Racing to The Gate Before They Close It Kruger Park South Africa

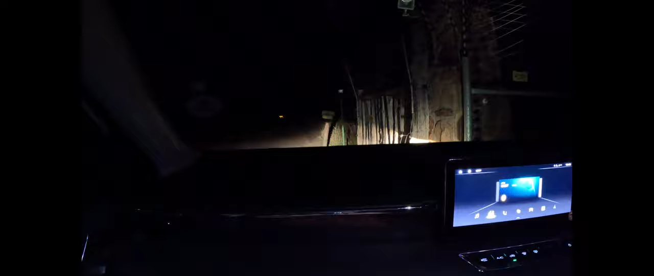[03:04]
Okay. We'll show you the tent. Is there another way to go? There's a little truck in the road.
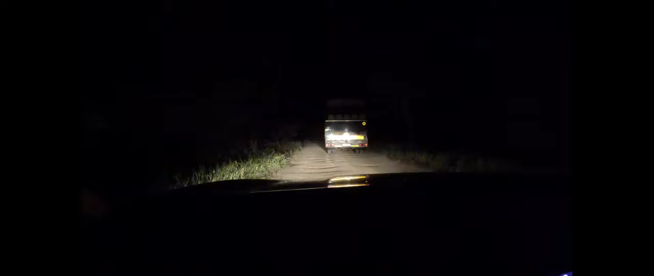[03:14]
We can't get by. Is there another way to go in? Might be. Can we get by? Yeah, I think so.
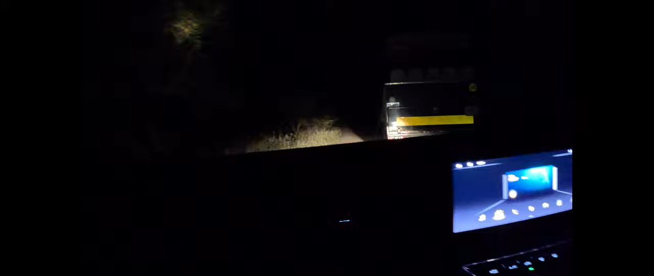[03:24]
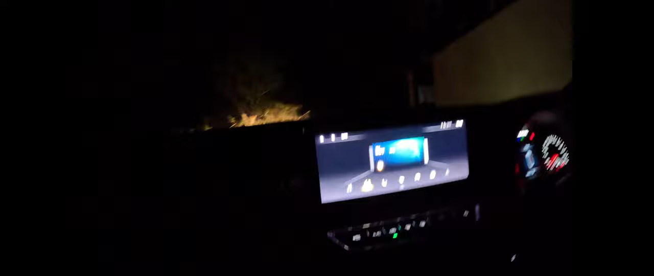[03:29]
Okay. We got by. Okay. We got by.